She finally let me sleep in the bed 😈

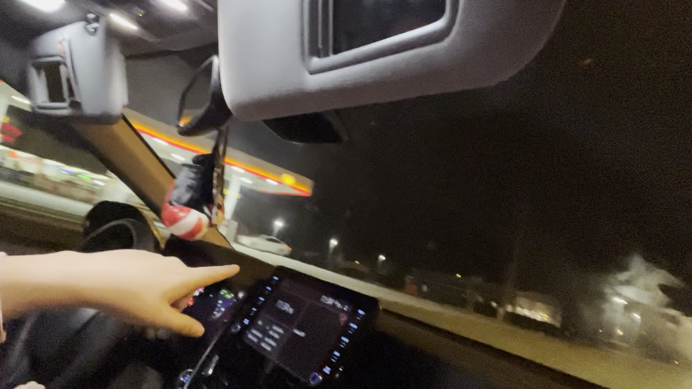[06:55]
anyways y'all um we're going home and out of you see the light like yeah i see it this mcdonald's closed it's only 11 o'clock yeah listen every time i will stay over at your house